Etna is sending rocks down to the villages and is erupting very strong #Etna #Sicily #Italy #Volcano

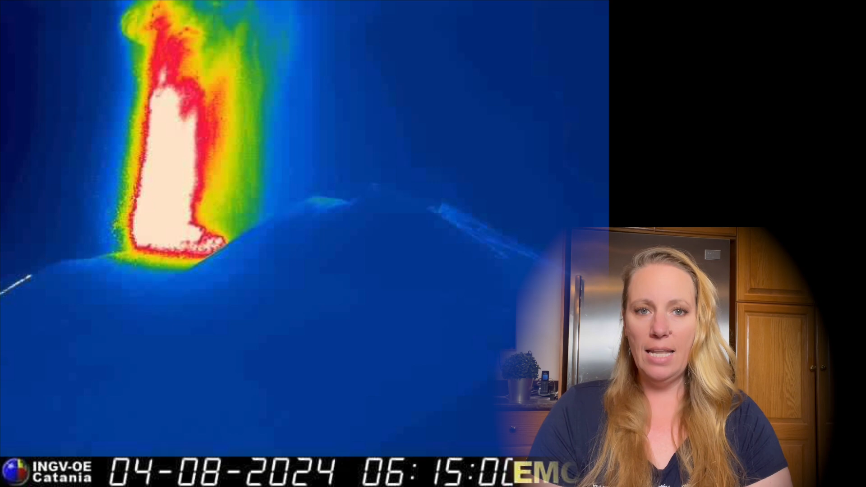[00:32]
They're saying the Etna Observatory informs that from their video surveillance and you see a thermal image and I'll also show you the live images,
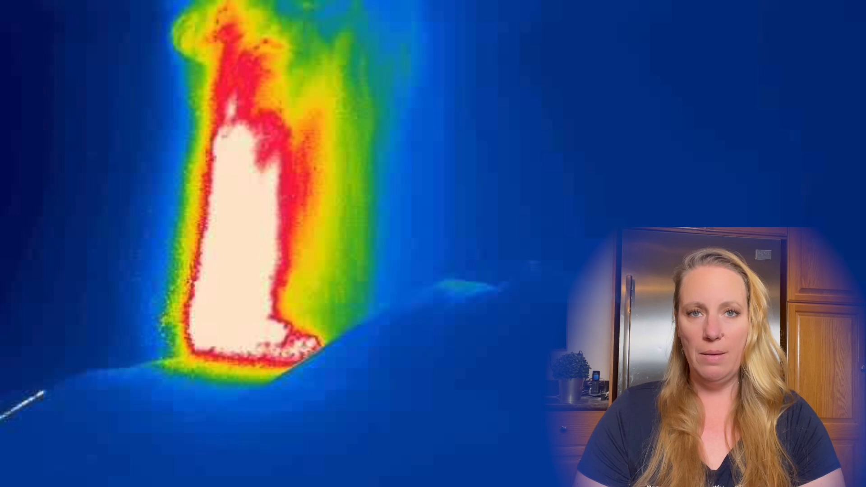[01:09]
how they shoot up straight into the air.
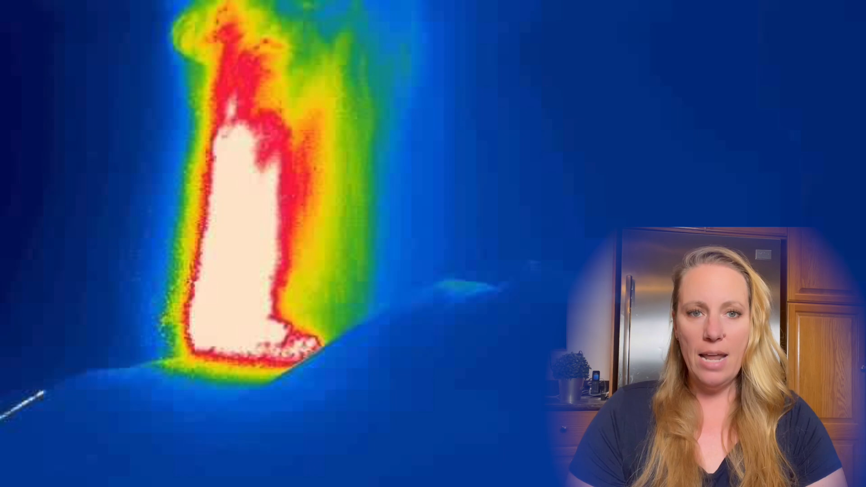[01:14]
And of course, this activity is still underway and it's producing
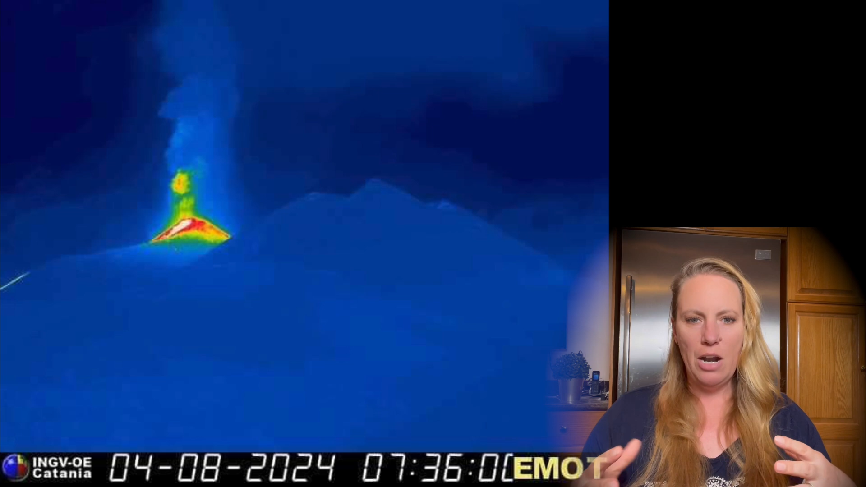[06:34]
then there is another thermal image from a different direction that is five hours later, so to speak. So there you see that the Voragine crater is behind that other top of the hill. And then there's another picture also again, the thermal images from a different angle
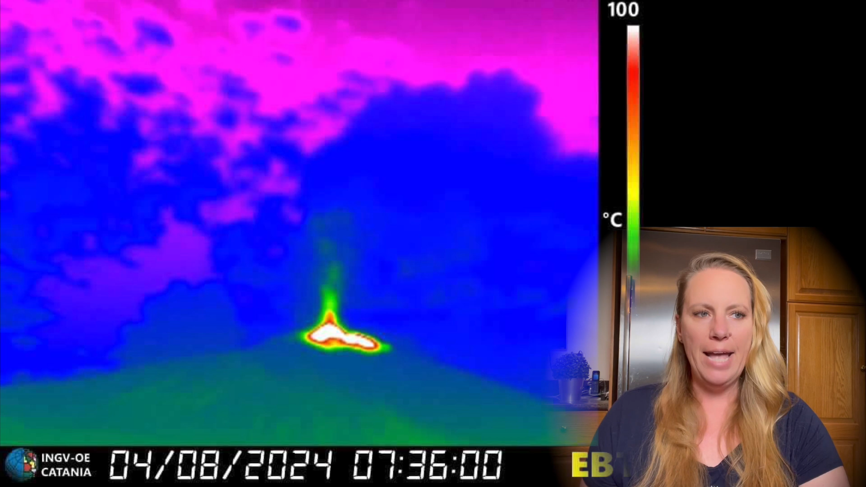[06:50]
On screen: scale top 100°C
so that you can see what is going on there. And as we speak, as it seems that the seismic activity since the magma is now coming out is easing off.